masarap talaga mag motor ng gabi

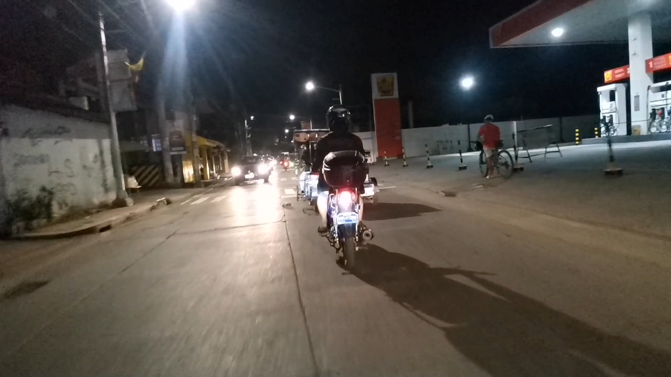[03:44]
nagaganto ko sa'yo ko para syempre minsan nagmamayday ako yung saan ako yung may maganda ako na dadaanan gano'n. So tingnan nyo, tinis ko yan, hindi nyo ma-overtaken yung yung tricycle. Babae nagmamanayo nun eh. Tingnan nyo, observe nyo lang siya, hindi nyo pa rin balikpasan.